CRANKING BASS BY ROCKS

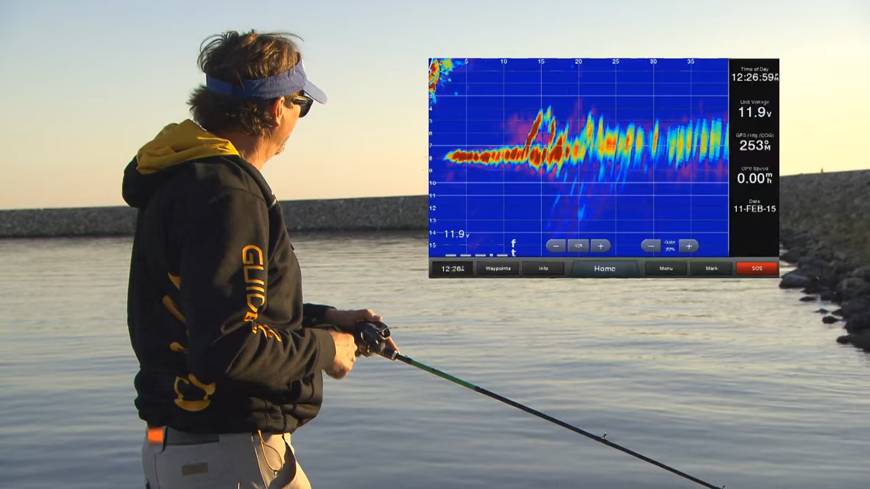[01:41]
You know I remember when I first had an opportunity to use it. You know fished up in Oklahoma with it. Came down here to Texas with it. Actually field tested it in this little bend right up here.
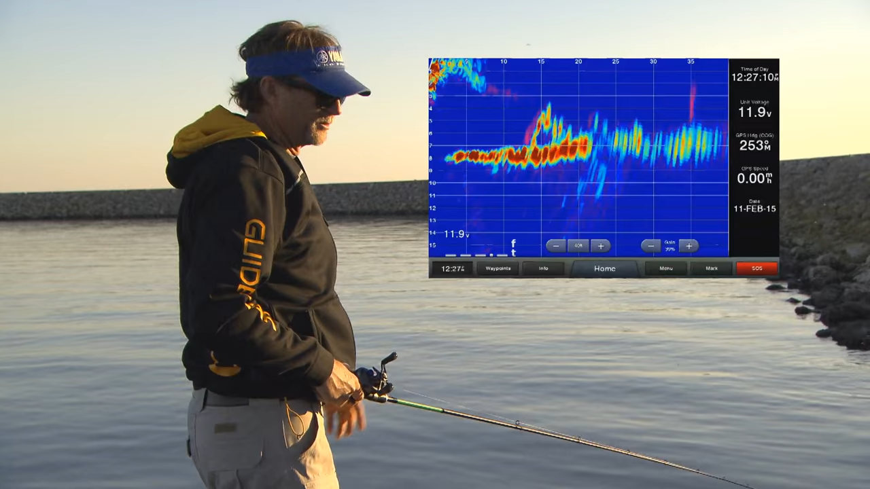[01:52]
And was just blown away immediately with it. And there's a reason why so many Garmin's are being seen on the front of people's boats right now. They're easy to use.